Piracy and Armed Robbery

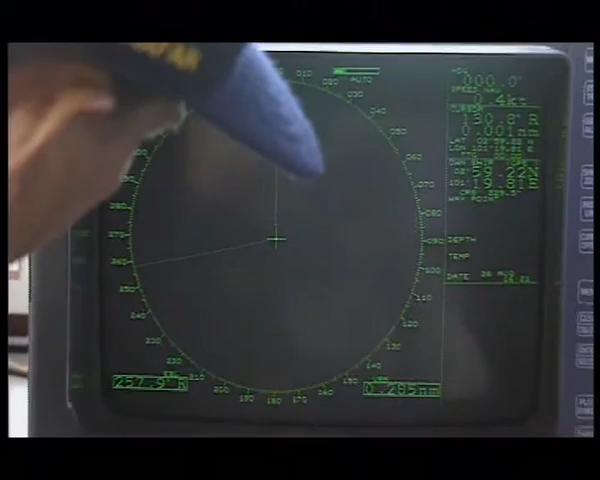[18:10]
Undertake radar surveillance of anchorages and monitor seaward access to berths.